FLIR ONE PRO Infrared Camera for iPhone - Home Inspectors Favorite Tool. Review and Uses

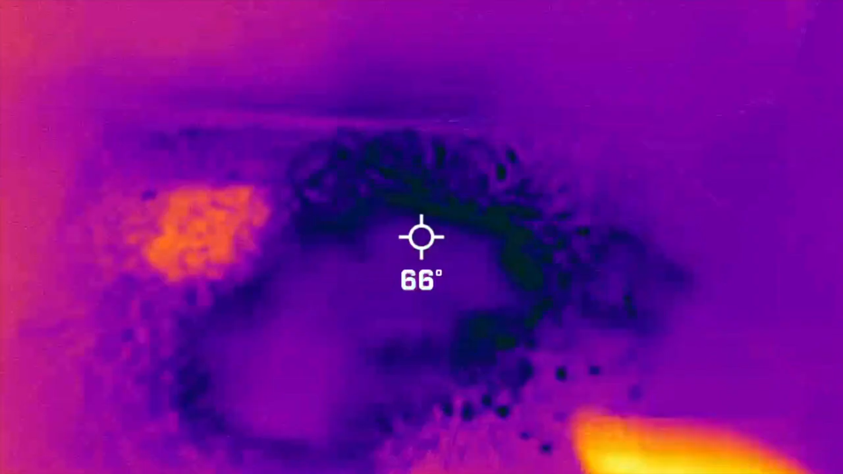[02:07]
when the water hits the air,
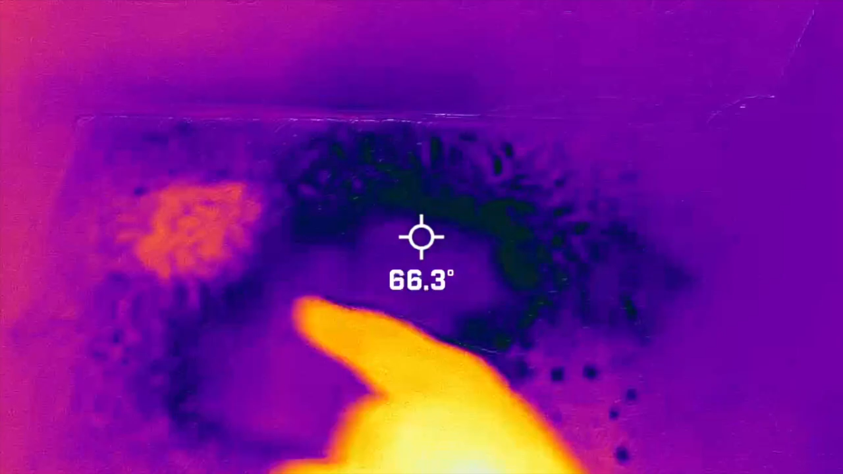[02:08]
it's going to cool down and create that different color.
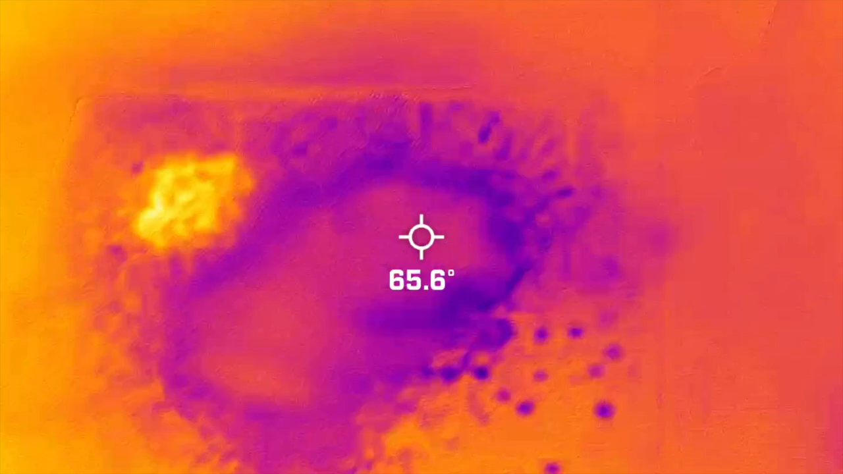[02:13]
So this is room temperature water from the spray bottle right there.
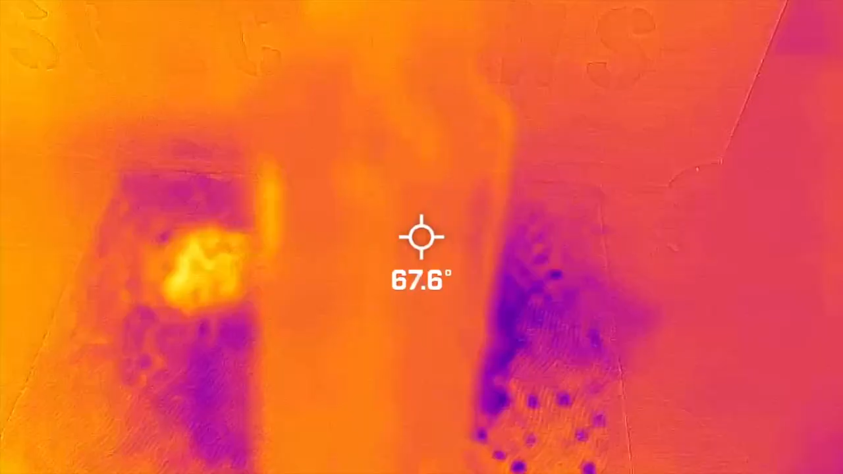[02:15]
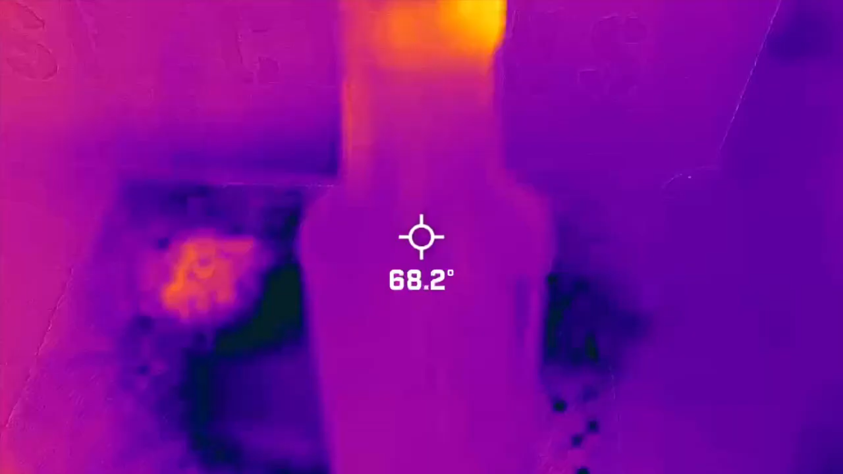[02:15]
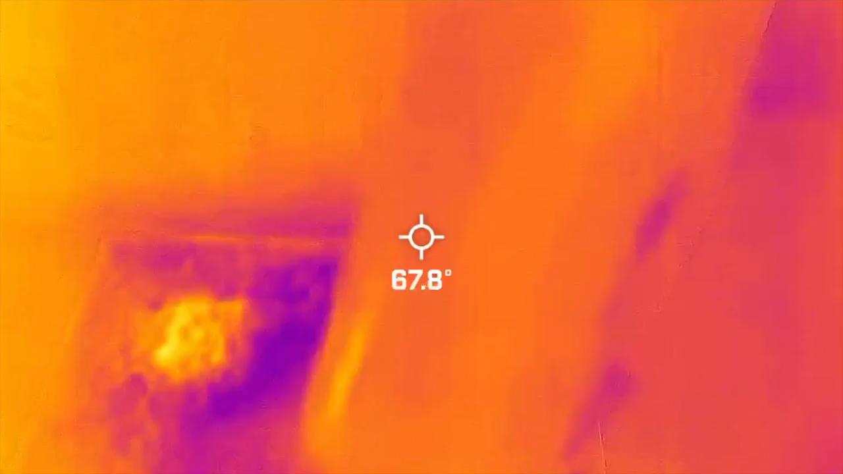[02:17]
You spray it and then when it hits the air, it starts to cool down.
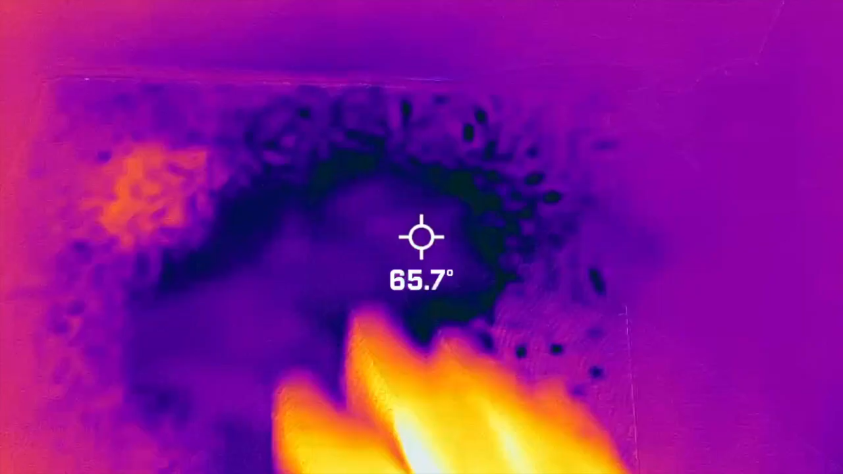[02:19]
So that's how we hunt for leaks with the infrared camera.
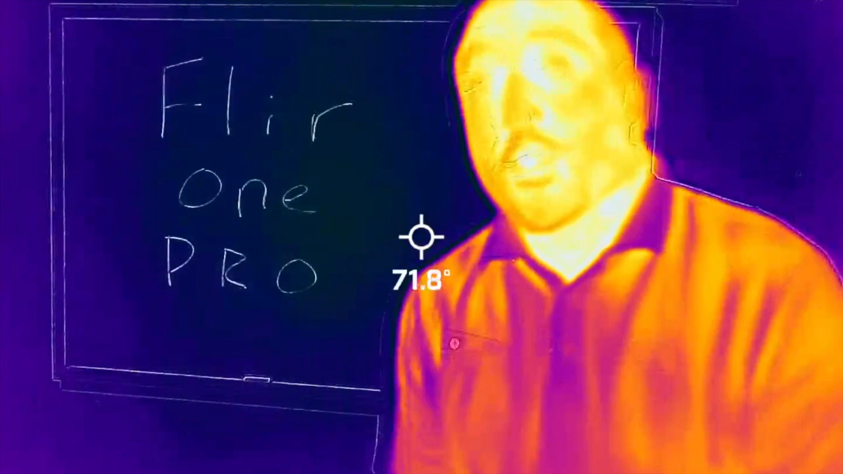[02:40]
Thank you so much for watching. I highly recommend the FLIR ONE PRO. It works great. Resolution's great. Pixels are great. Very easy to find leaks. Check heat.
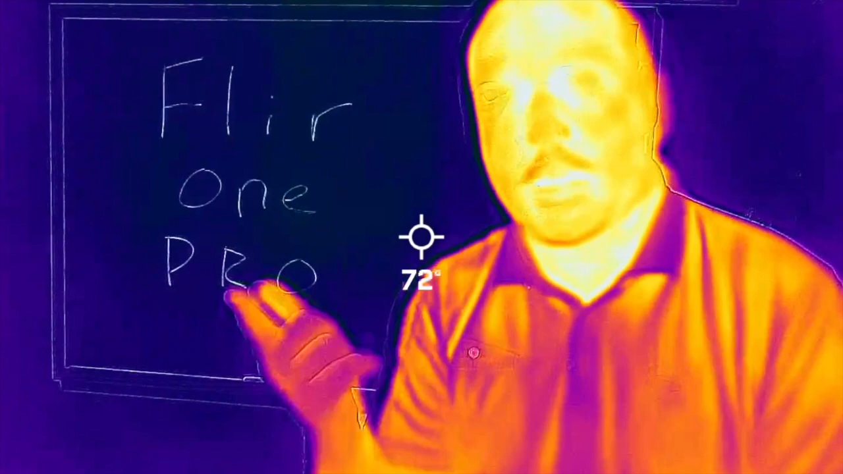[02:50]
Check insulation. Check air conditioning. Many, many uses for the FLIR ONE PRO. Thanks for watching.